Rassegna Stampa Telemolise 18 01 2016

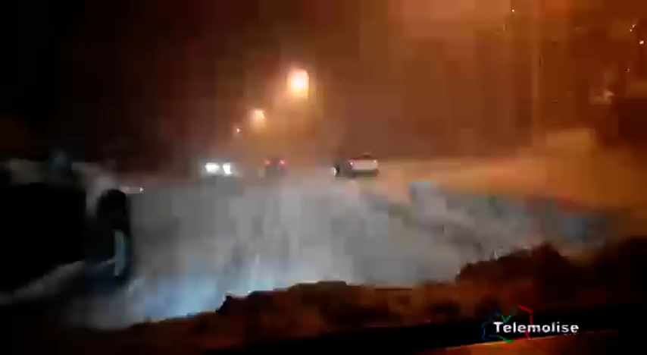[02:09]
dalla polizia stradale di Campobasso ci segnalano che non ci sono grosse difficoltà sulle arterie di competenza nevica nella zona di Agnone, sulla Trignina tra Isernia e Civitanova del Sannio anche sulla Bifernina fino al bivio di Guglionisi però tutto sommato ci dicono Anas, è confermato anche da Anas e provincia che non ci sono grossi problemi alla viabilità